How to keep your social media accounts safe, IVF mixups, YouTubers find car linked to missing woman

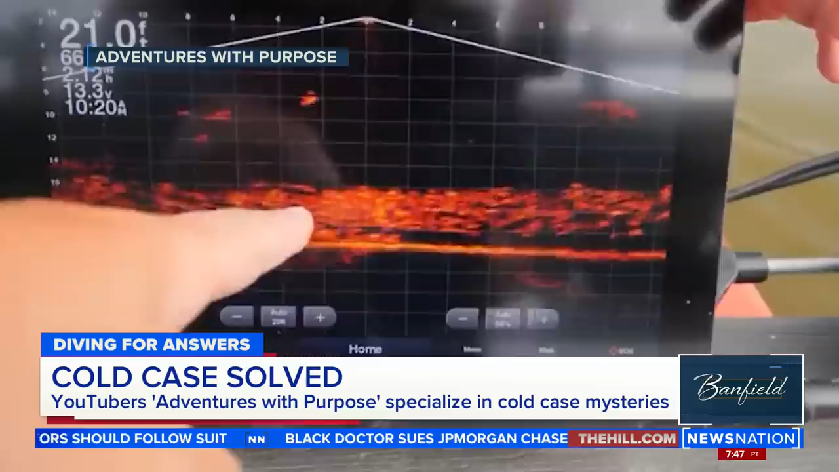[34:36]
that's so neat is they really just specialize in finding missing people's cars because of the sonar and the dive team that they have
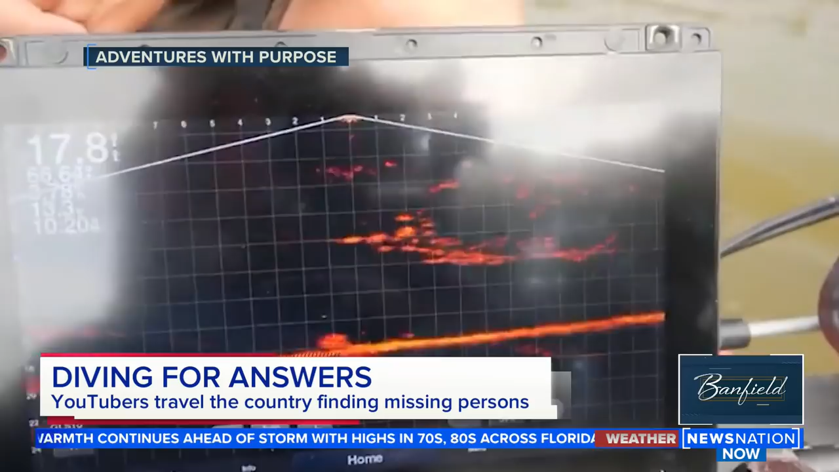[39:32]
to use it to manipulate to find vehicles underwater is rare you know we do this every day law